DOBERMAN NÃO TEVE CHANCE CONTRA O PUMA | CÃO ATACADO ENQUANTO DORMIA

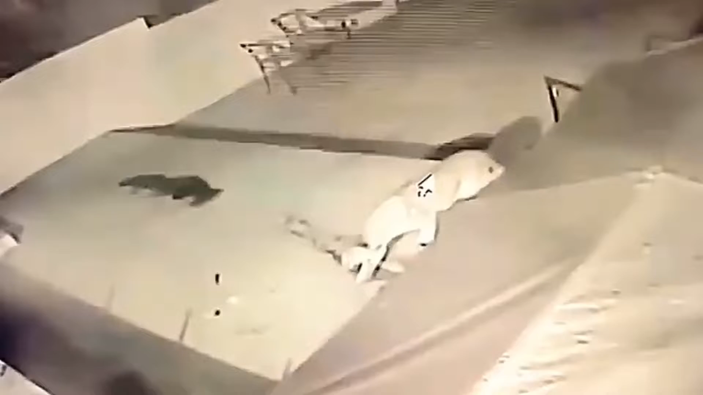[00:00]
Se liga nesse ataque desse Puma a esse Doberman O Doberman aparentemente está ali dormindo, é a noite e a câmera consegue flagrar ali O momento em que o Puma ataca com tudo o pobre do cachorro Bem provavelmente tentando se alimentar desse cachorro Mas antes de você ver o desfecho dessa história, como acabou, se o cachorro morreu,